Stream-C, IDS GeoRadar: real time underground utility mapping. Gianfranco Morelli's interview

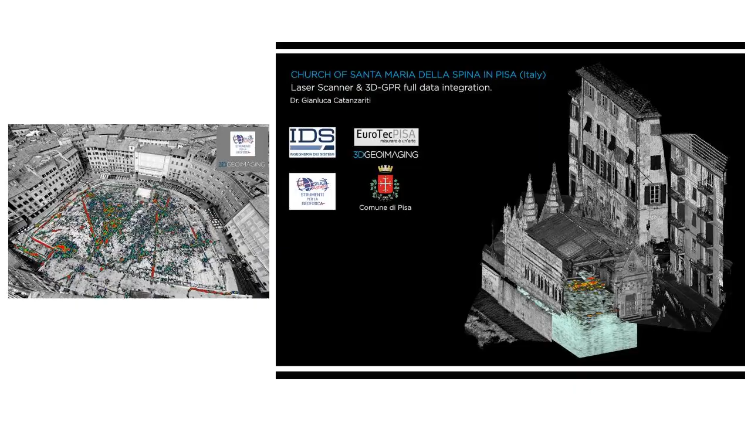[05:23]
but there is a chance to use it also to create maps of the top 100-150 cm of soil in urban environment,